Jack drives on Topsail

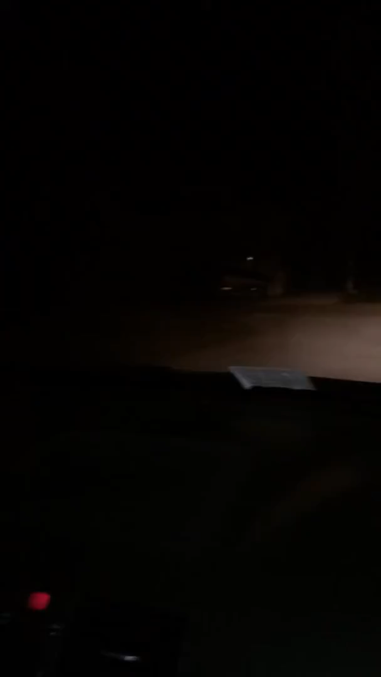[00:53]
Is that a cop car? Lucky shit snap, that is a cop car. What do I do now?